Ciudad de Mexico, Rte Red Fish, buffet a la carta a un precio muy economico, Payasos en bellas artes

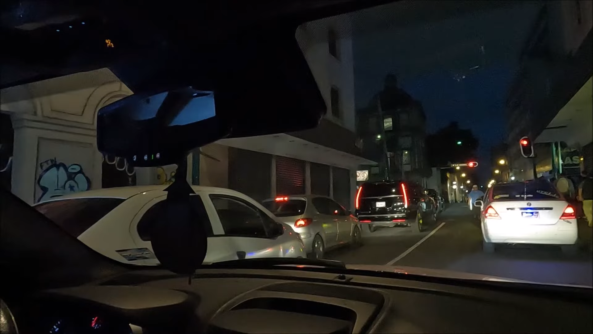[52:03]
Ahí me hicieron una limpia en un video anterior, nada más recién llegado aquí a Ciudad de México. Me llevó al Zócalo un ratito. Y aproveché para descubrir lo que te hagan una limpia. Pues qué bueno. Estamos aquí delante del Zócalo. No sé por dónde has entrado, Fernando, pero qué maravilla de entrada tenemos aquí. Si te dices cuenta, ya quitaron la bandera.
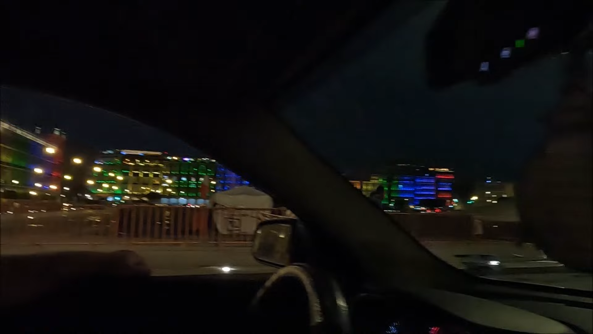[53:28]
Qué bonita se ve la catedral desde aquí. Aquí tiene todas las vallas, exactamente.
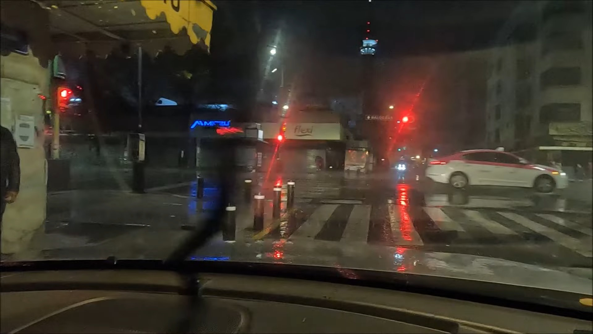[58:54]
Es una avenida importante también cuando se pone la estación de metro porque es importante, ¿no? Sí, así es. Vaya como está el suelo.
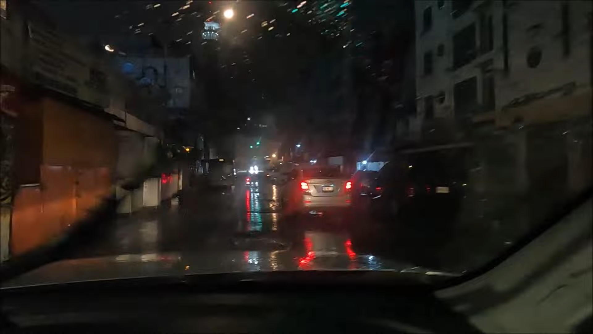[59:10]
Mercado público San Juan Arcos de Belén. Sí.
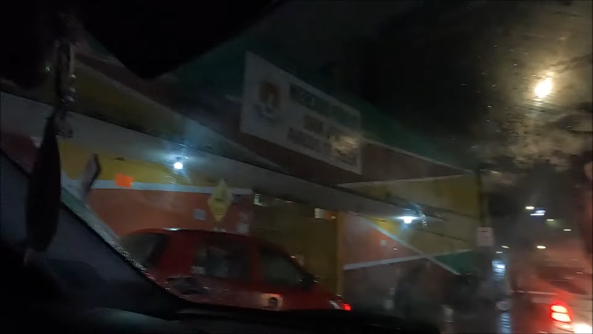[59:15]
Bueno, básicamente. Aquí encuentras toda la comida exótica.
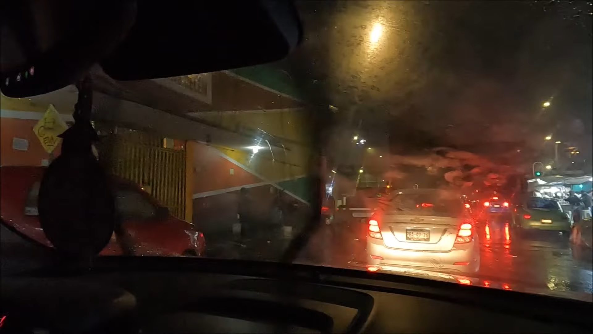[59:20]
Cocodrilos, arañas, tarántulas, chiricuiles, hasta carne de león, hasta eso casi hasta bien. Carne de león, sí, todo sí, encuentras aquí, ojalá lo podamos venir a grabar. Es algo muy ¿cómo se llama? No sé, es un mercado muy importante, productos, la verdad no, tampoco, pero te venden todo.
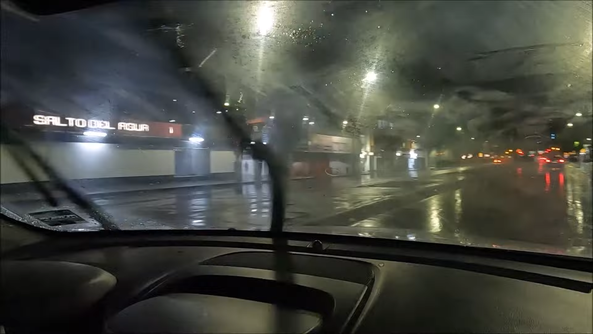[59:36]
Pues seguimos por aquí, por la ciudad, lloviendo, y la torre de Televisa la vamos a ver en breve a la izquierda.
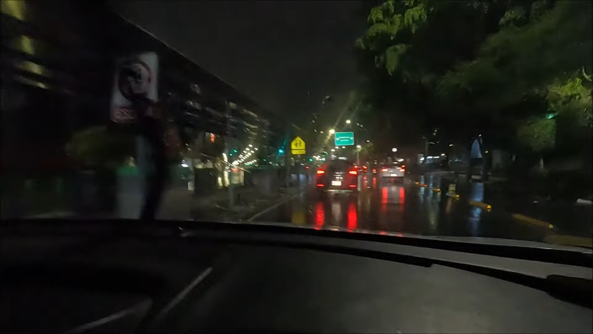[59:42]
Ahora cuando pasemos por acá la vamos a ver. Está iluminada a esta hora de la tarde o de la noche. Es esta torre que tenemos ahí.
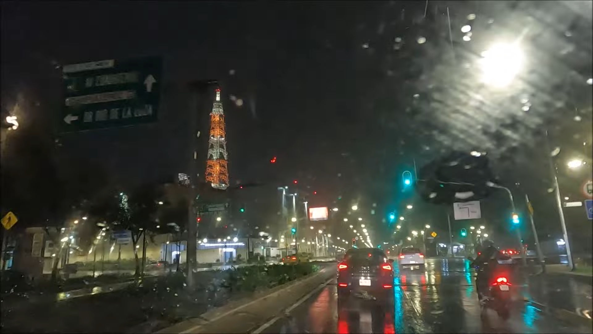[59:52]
Esa es la torre de Televisa. Pues es la televisión más importante que tenéis, ¿no? O más conocida de aquí. No, más importante de Latinoamérica o de habla hispana a nivel mundial. ¿Ah, sí?
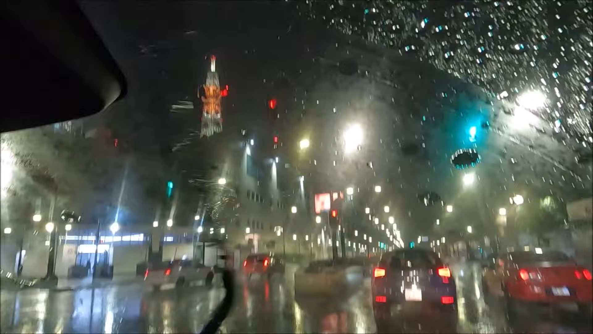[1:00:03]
Sí, aquí está Televisa. Qué bueno. Y por aquí tienes que tener estudios, ¿no? Aquí están todos los estudios, la mayoría es Televisa Chapultepec.
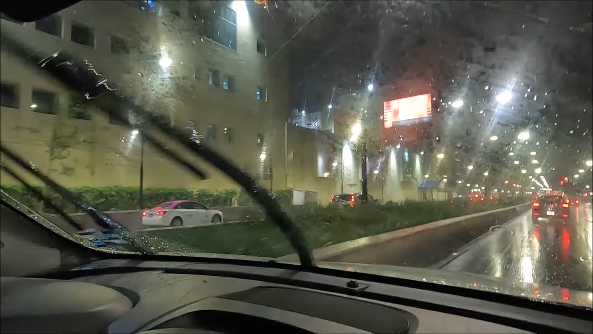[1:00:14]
Esto es Televisa Chapultepec, aquí hace muchas, por ejemplo, muchas novelas, ¿no? Muchas novelas, muchos programas del canal de las estrellas, del canal 5. Esta avenida que estamos viendo, que cruzamos ahora este bus, por ejemplo, vaya bus, qué grande que es, madre mía.
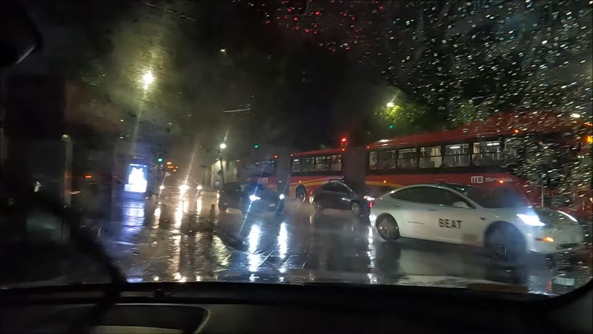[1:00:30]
Pues esta es Avenida Insurgentes, atraviesa toda la ciudad, de parte a parte. Se calcula que hay como 60 kilómetros de calle. Imagínate, en una ciudad 60 kilómetros de una calle. Para que vivas al principio y te digan que te vayas andando al final. Y habéis visto estos son metrobús, ¿no? Son metrobús. Sí, que pasa cantidad de buses de esos, ¿eh?
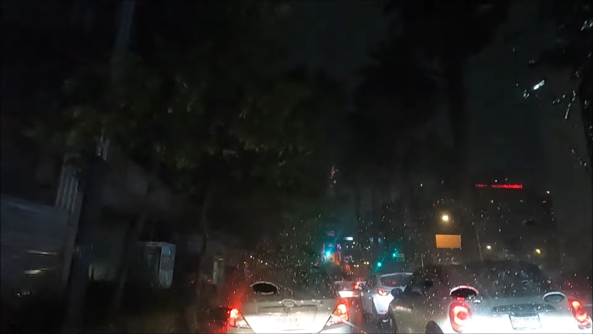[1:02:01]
Pero evidentemente con esta lluvia es imposible. Ya bastante, no sé si vosotros lo estáis viendo, pero no es fácil porque la lluvia es fuerte. Pero bueno, ya vamos camino de casa.